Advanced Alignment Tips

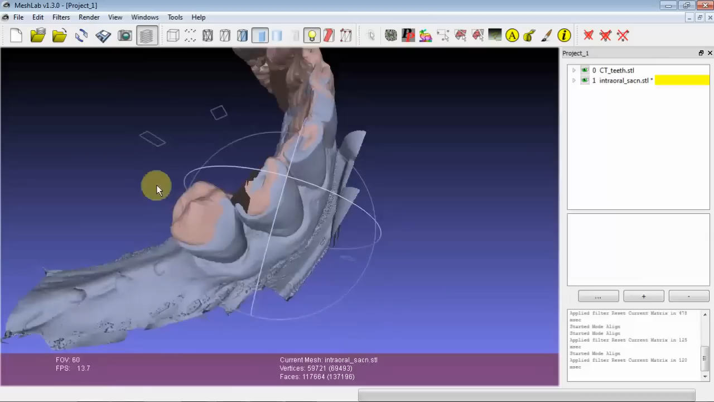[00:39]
So this is a little bit less straightforward to accurately align than just two scans of the same object that overlap pretty well.
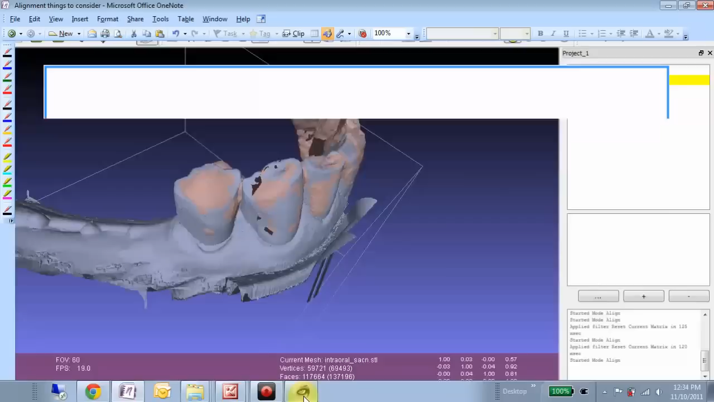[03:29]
each time it attempts to align them.
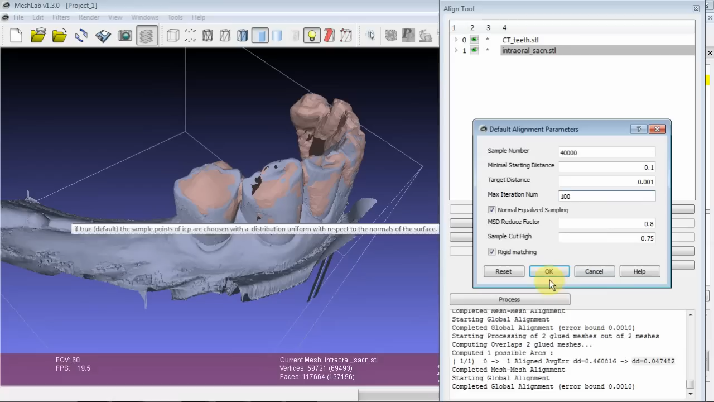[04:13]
So this will take a couple seconds to run, so I'll process and wait.
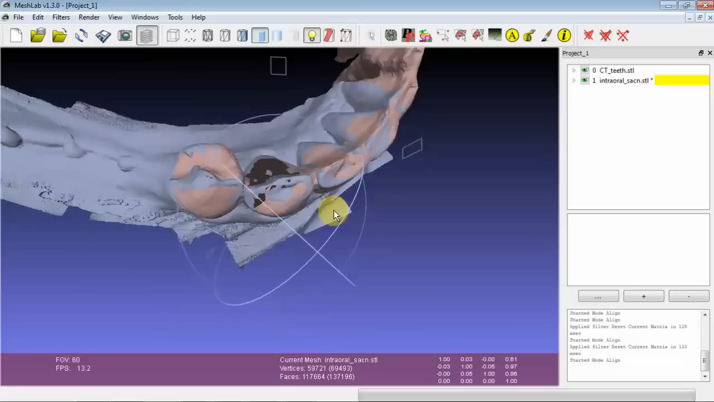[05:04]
Like we have some pink showing through here, and some showing through here.
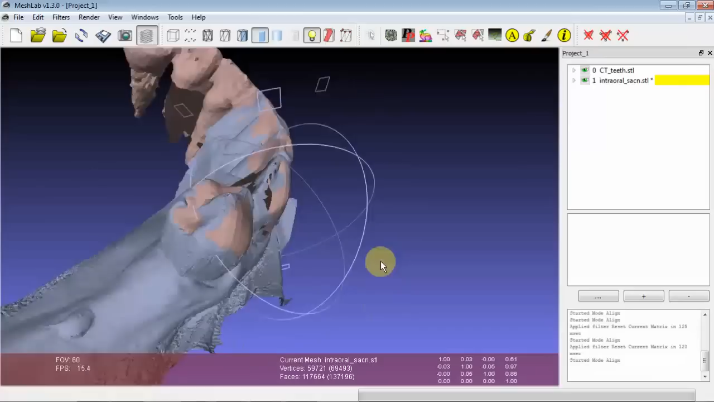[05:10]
Which is good, a good indication that the error is, uh, evenly distributed. And one thing you'll notice, um,
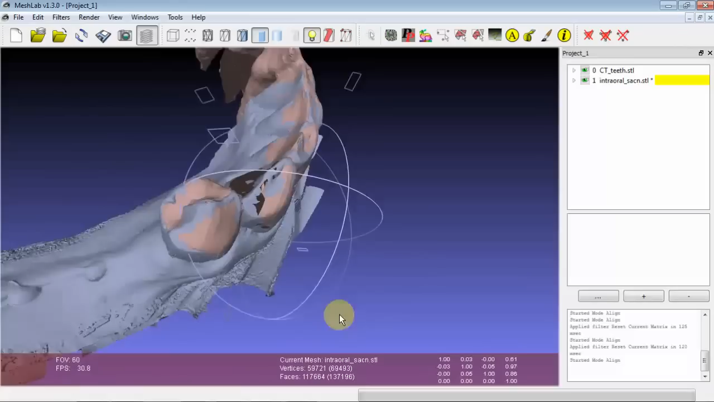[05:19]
is kind of, we seem to be showing through more on surfaces which have component perpendicular to the vertical,
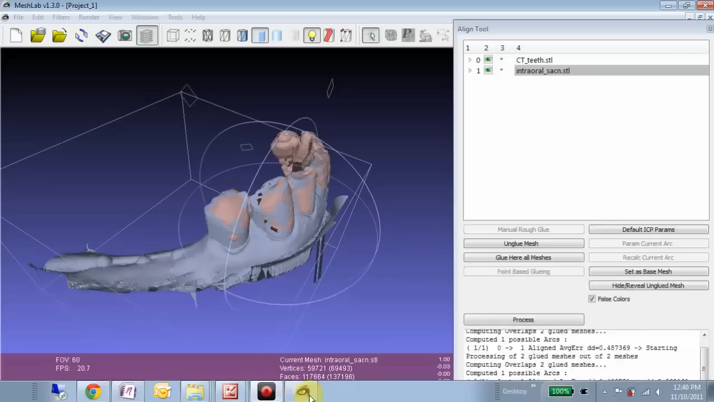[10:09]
is when this number seems to be about the same. You can search for stability, as it stands for urged,